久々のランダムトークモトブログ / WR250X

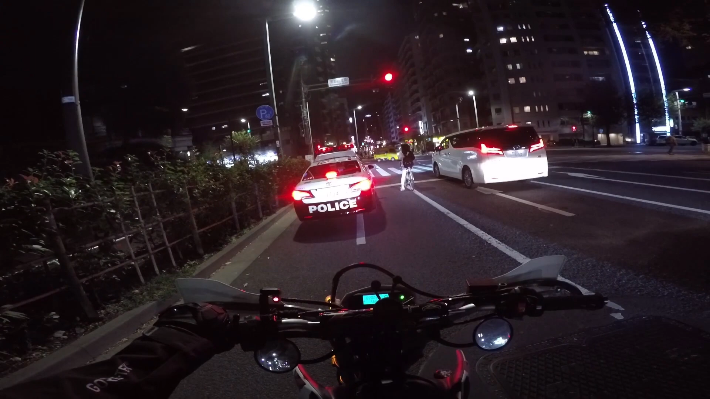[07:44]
なんて今目の前のパトカーが突然ランプ点滅し始めたからあいつらを捕まるためにいきなりぴゃーんわーってなるのかと思ったらスルーでしたねちょっとよくわかんないですけどね敬礼してるここはちょっと慎重に曲がりたいと思いますでですねあのRRの方でえーと変化が1個だけありますねこれ気づいた方いらっしゃいますかね